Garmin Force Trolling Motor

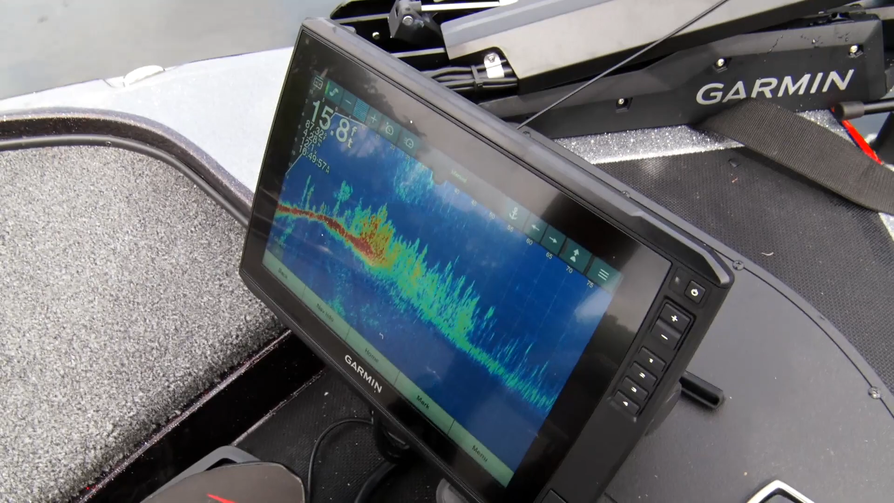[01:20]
at four point three four four point four zero four point five three I mean this is just beyond impressive I've never seen this kind of strength from a trolling motor of any brand
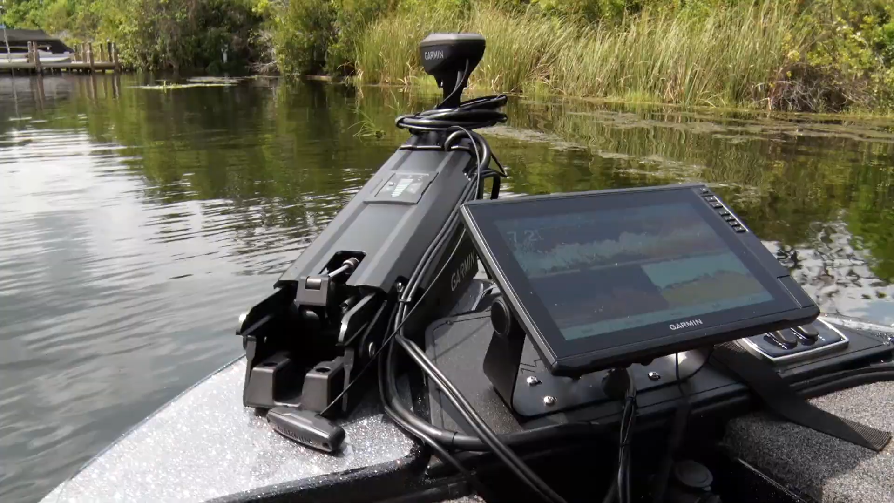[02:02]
one of the coolest features of the Garmin Force trolling motor is it perfectly integrates with your Garmin electronics it has a built-in UHD transducer in it where the wire comes up the shaft
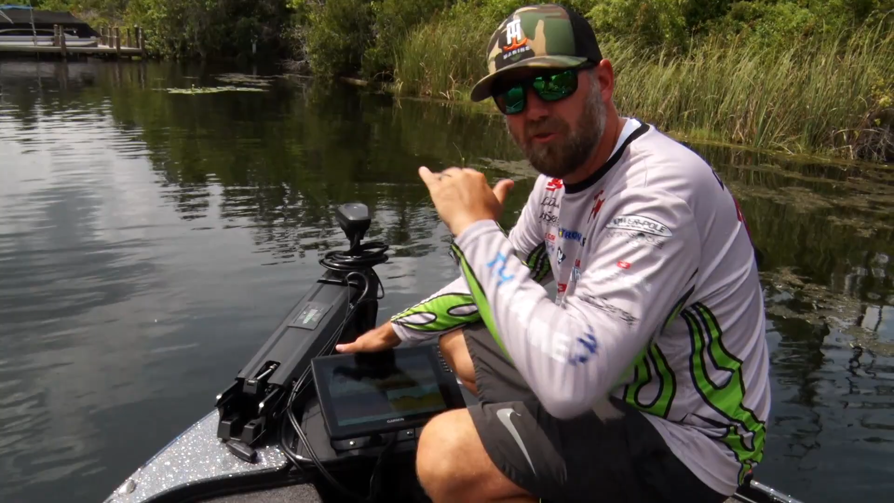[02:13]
super clean rigging ties right into your Garmin electronics
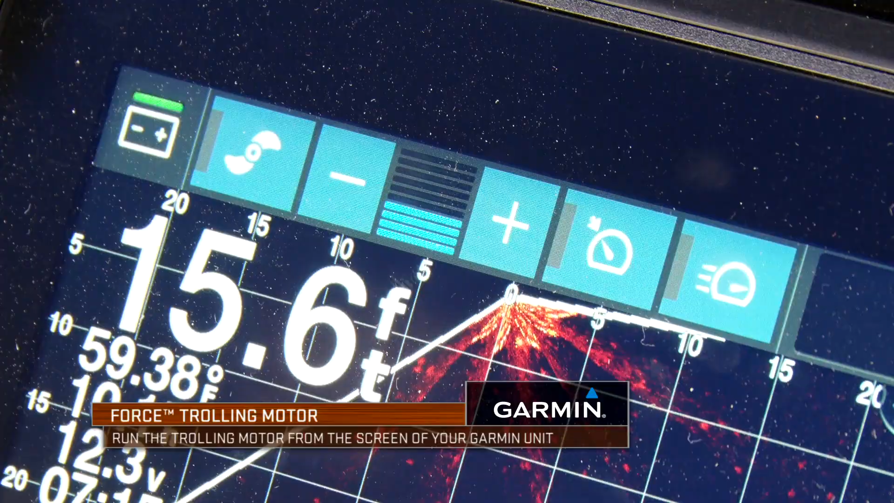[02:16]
On screen: depth 15.6 ft, water 59.38°F
and you can actually operate the trolling motor
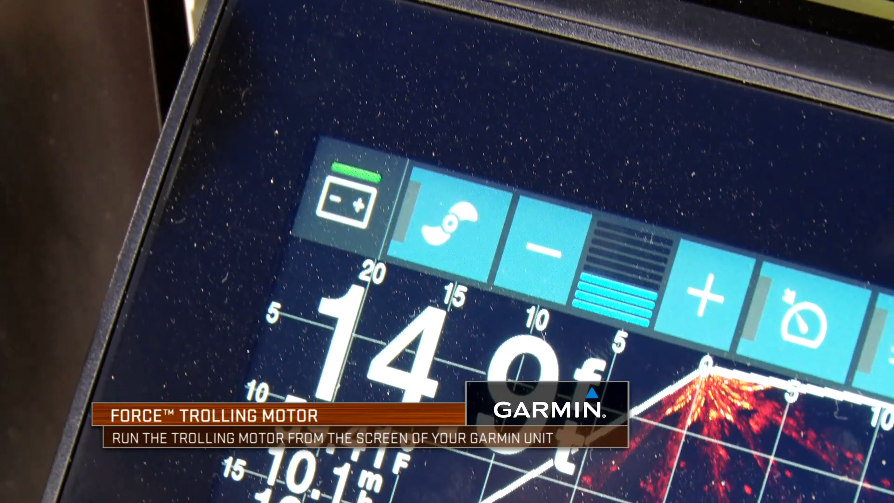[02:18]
right here from a control panel on your unit
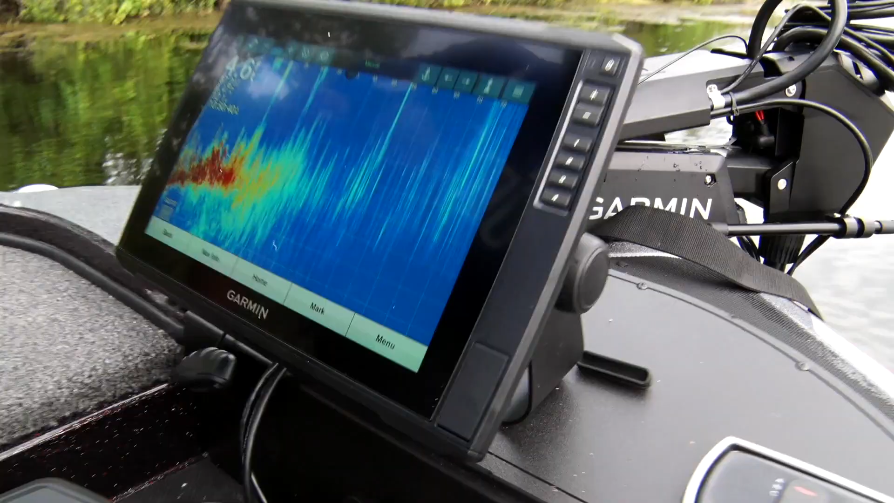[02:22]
so again right now I have it on my
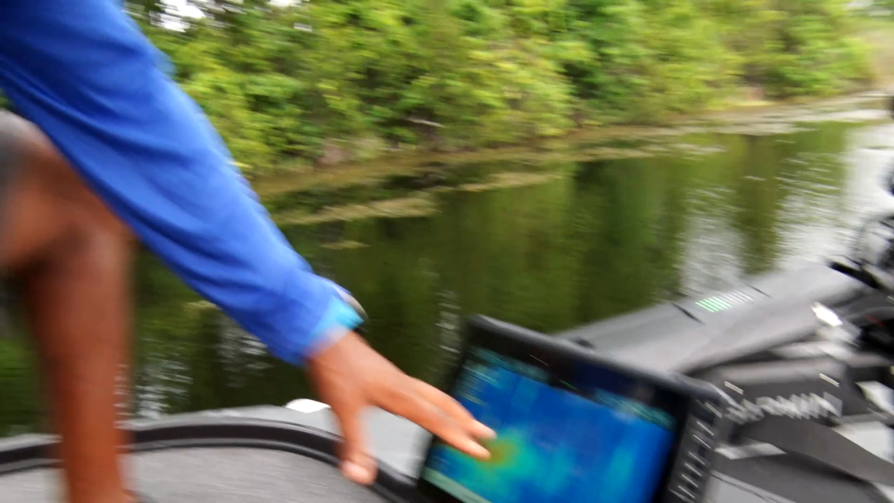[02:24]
pan optics unit but it's integrated to where I got my traditional 2d sonar my down scan and my side scan high def all right here it's all connected right here not
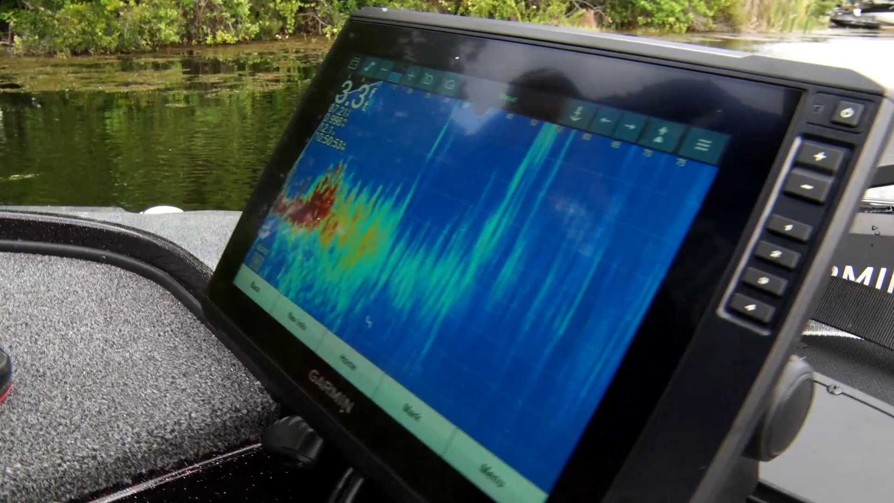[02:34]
to mention just take a look at the bracket and the sleekness of this trolling motor really clean there's not a bunch of wires flopping everywhere it's